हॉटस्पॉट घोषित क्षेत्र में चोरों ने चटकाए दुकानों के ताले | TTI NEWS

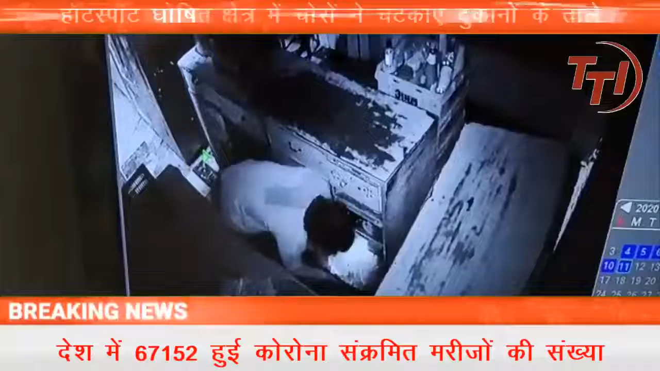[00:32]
अपने हाथ दिखाए है एक डेरी की दुकान में बीतिरा चोरों ने अपने हुनर दिखाए है और डेरी के ताले चक्का कर वहां से कुछ नकदी और खाने पीने का सामान �